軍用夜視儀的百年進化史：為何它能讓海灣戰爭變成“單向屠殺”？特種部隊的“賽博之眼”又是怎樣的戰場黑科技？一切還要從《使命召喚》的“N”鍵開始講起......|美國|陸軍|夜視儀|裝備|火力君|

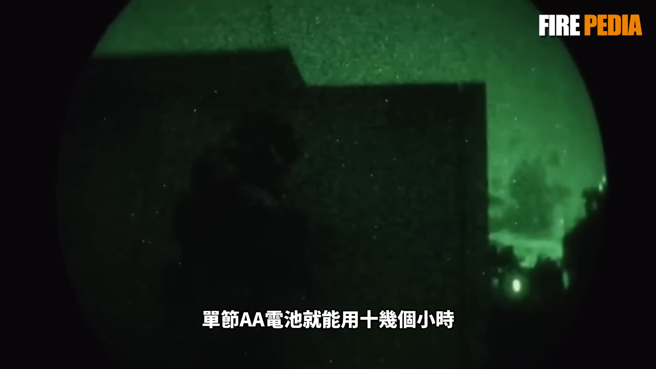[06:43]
但单目夜视仪有缺点那就是单眼观测缺乏立体感长时间使用容易疲劳于是双目夜视仪应运而生
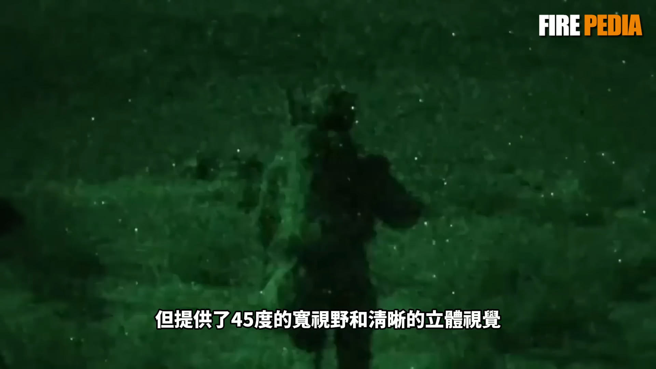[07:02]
的立体视觉让士兵在快速移动攀爬 驾驶时能更好的判断距离和地形
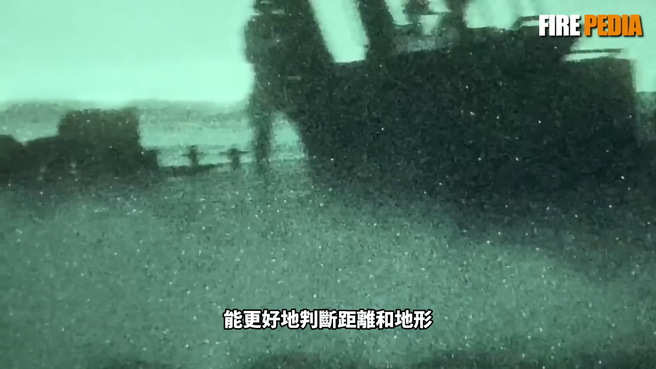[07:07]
更重要的是它的设计非常人性化镜头可以单独翻转
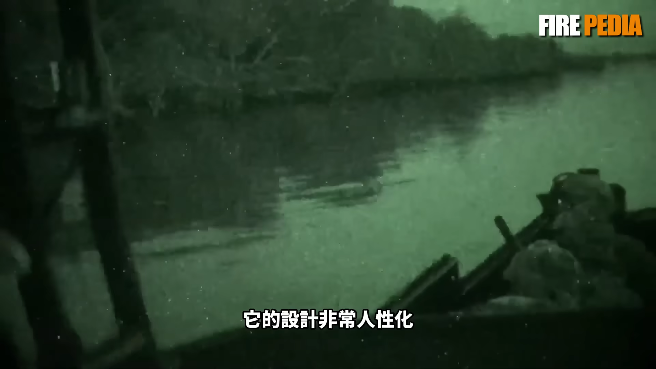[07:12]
当士兵需要用一只眼观察夜视画面时另一只眼还能保持自然视觉非常方便
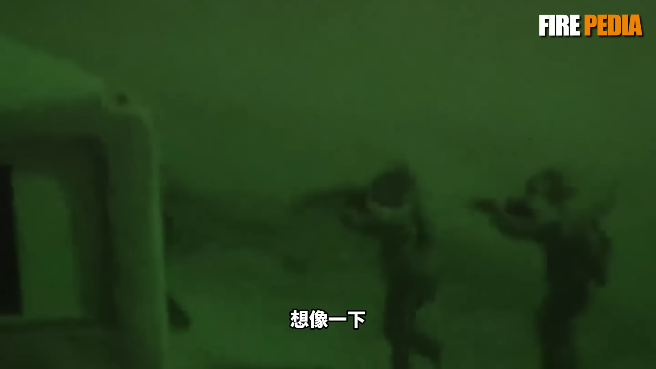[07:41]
想象一下戴上它之后你的视野几乎和摆天一样宽广
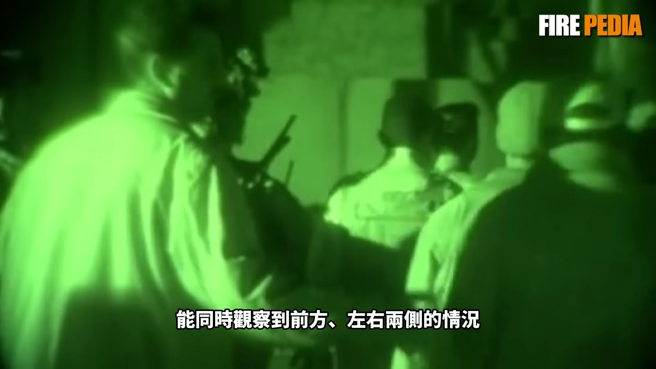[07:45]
能同时观察到前方左右两侧的情况再也不用担心被侧面偷袭
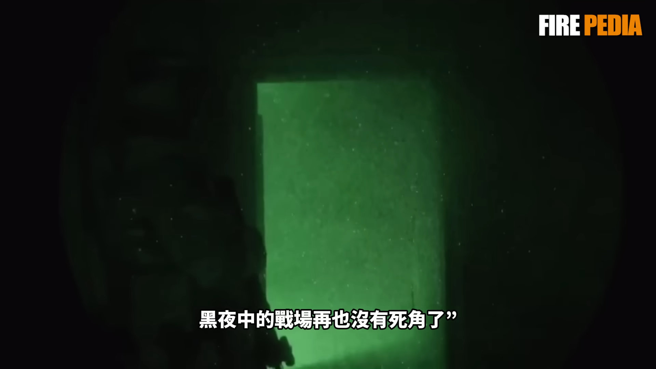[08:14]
不过这款神器有缺点那就是它的重量比普通双目夜视仪要重而且价格昂贵一套的价格就高达数万美元目前只能配备给特种部队和精锐作战单位
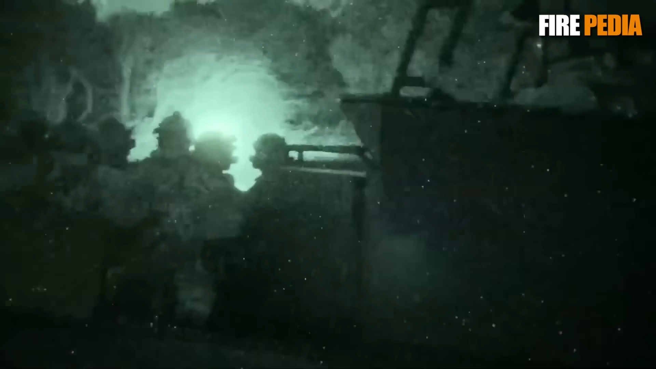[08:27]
但它的周线标志着夜视仪已经从单点观测向全景感知进化其实现在军用夜视仪的核心优
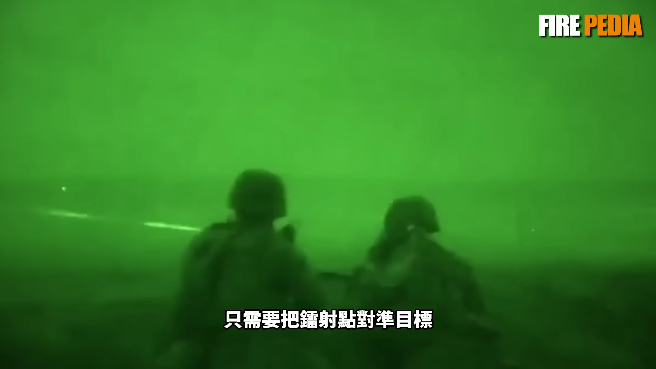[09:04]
标然后扣动扳机就能命中这就是现实中的指那打那从单目到双目从单点观测到全景视野从主动观测到精神
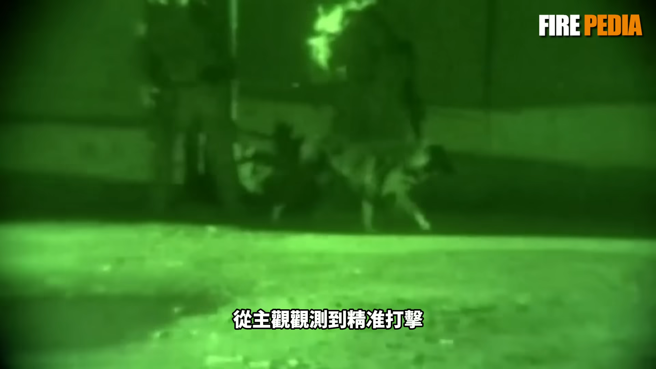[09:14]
打击现代军用夜视仪已经形成了一套完整的系统化作战理念而未来的夜视仪还将朝着数据化智能化的方向进化把士兵真正打造成赛博战士
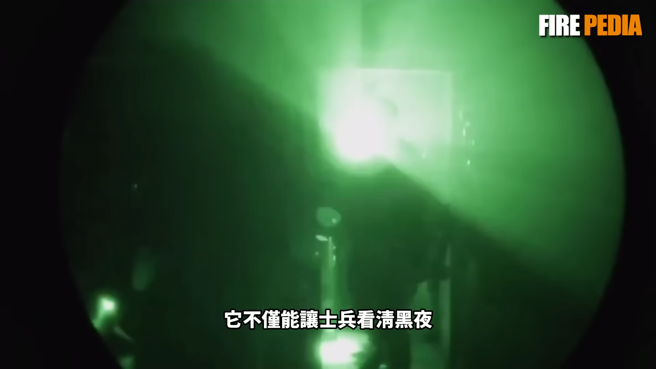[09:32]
让士兵看清黑夜还能将各种战场数据直接投射到视野中实践看得懂战场的终极目标
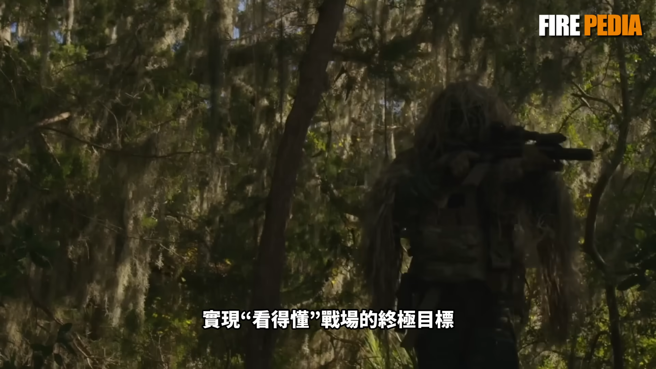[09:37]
而目前美军正在列装和研发的两款装备已经让我们看到了这种科幻未来的初心
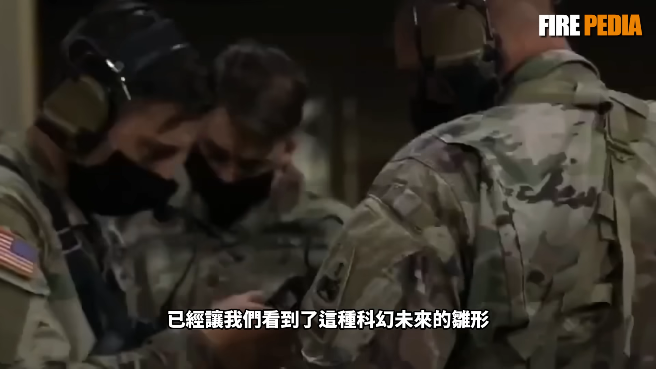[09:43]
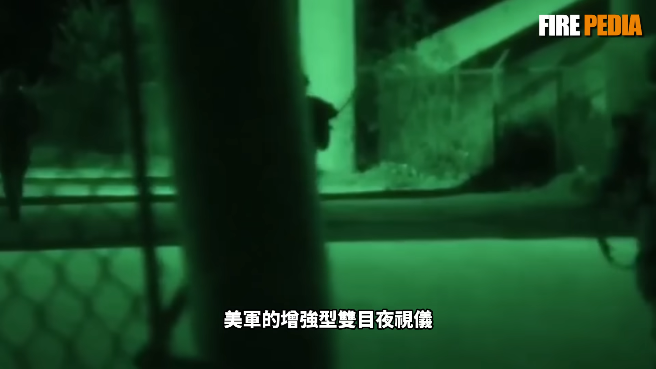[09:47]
首先美军的增强型双目夜视仪是目前最先进的实战化夜视装备它的核心优势就是把微光
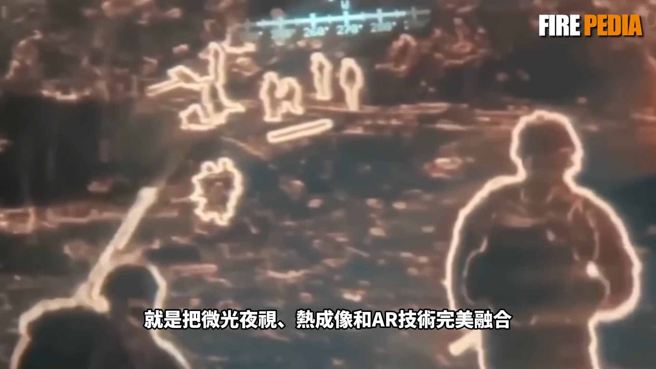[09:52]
夜视热成像和AR技术完美结合
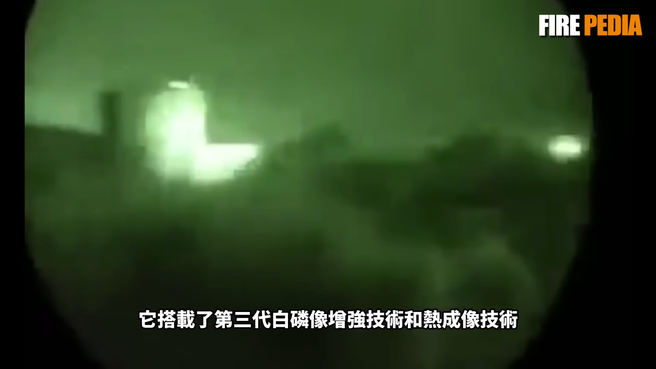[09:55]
它搭载了第三代白鳞像增强技术和热成
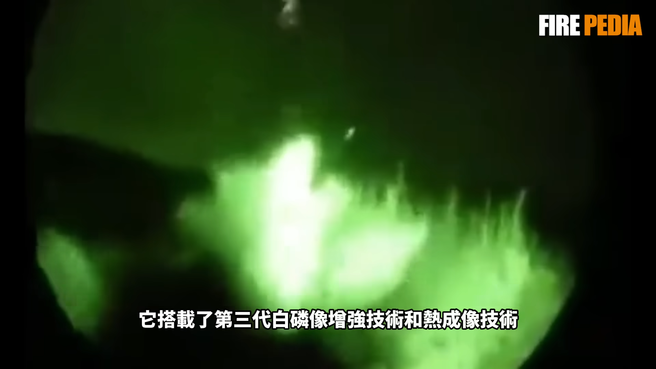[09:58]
像技术能将两种图像实时叠加
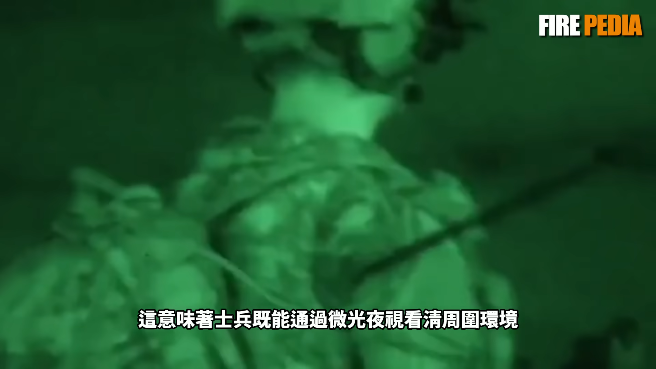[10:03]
这意味着士兵既能通过微光夜视看清周围环境又能通过
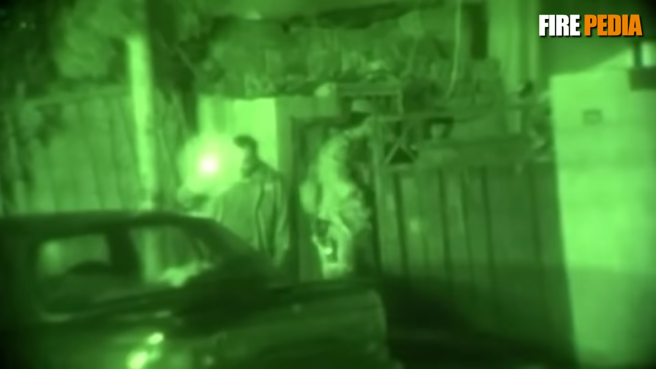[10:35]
而有了增强型双木夜视仪士兵可以躲在安全的位置只伸出枪械就能完成射击生存能力和作战效率都得到了质的提升
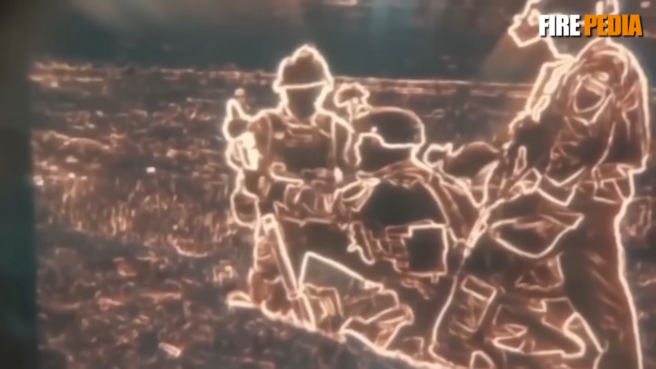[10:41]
根据美国陆军的测试数据增强型双木夜视仪在150米处探测到人体大小目标的概率不低于80%
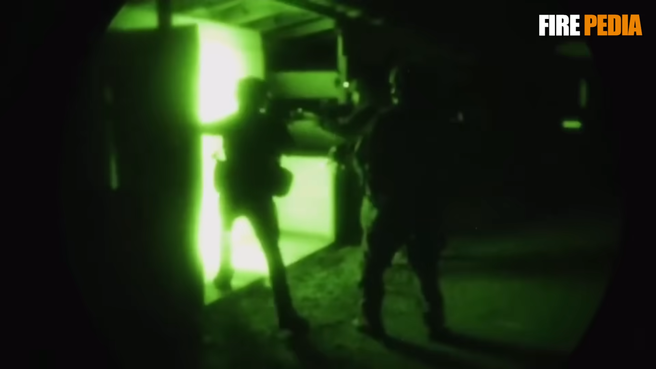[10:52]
在300米处仍能达到50%性能远超传统夜视仪
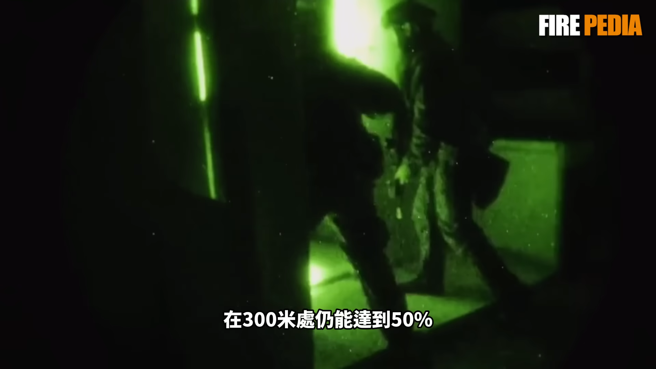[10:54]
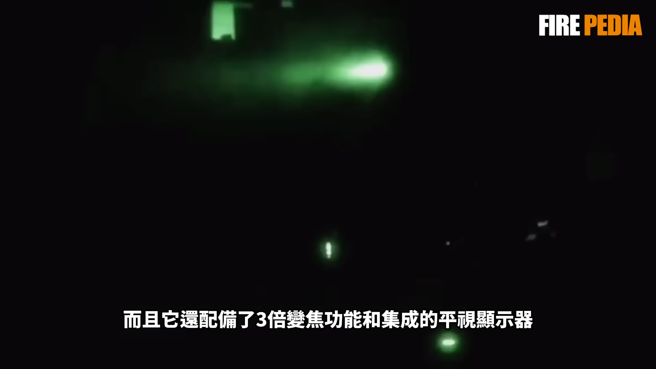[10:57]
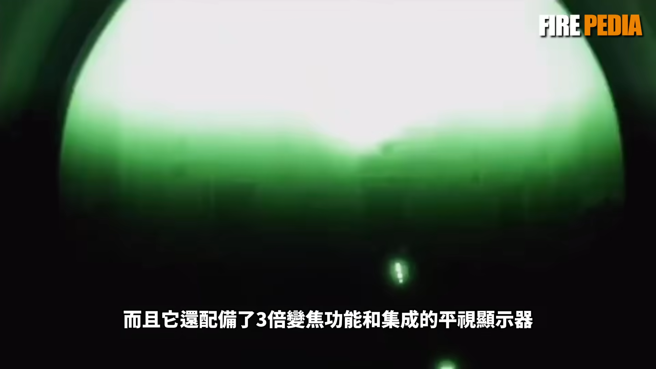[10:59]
而且它还配备了三倍变焦功能和机程的平时显示器能为士兵提供实
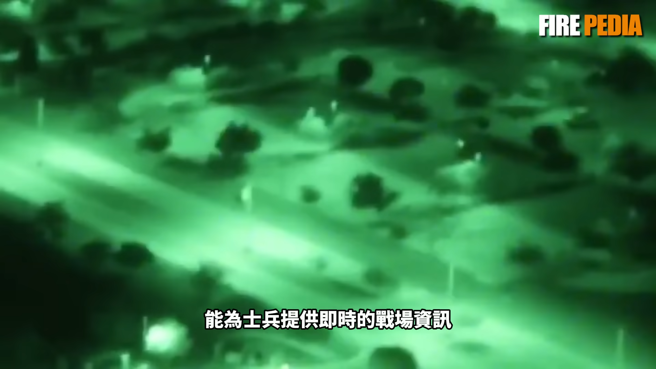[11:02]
时的战场信息比如目标距离有军位置等